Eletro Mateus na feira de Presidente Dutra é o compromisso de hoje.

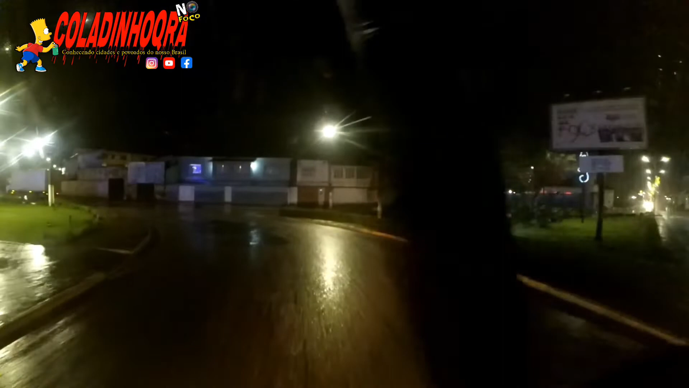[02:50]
Sei lá A boca não é boa não É escura Há muitos motoristas Quer dizer que O negócio lá é difícil Viu Mas vamos lá
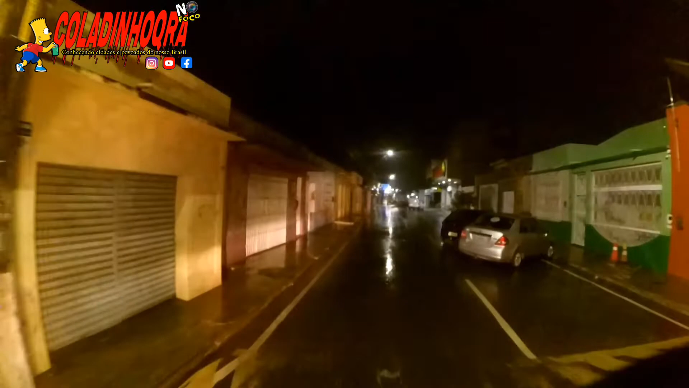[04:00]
É atravessado Olha Que coisa estranha É que nem todo mundo Respeita a sinalização Primeira vez que estou Vindo aqui Daqui vai me matar Minha curiosidade Se o pessoal Respeita ou não Respeita a sinalização Aqui Chegando agora Primeira vez Um forte abraço A todos os moradores Da cidade Presidente Dutra É É a cidade É a primeira vez Que estou vindo aqui Fazer a entrega Aqui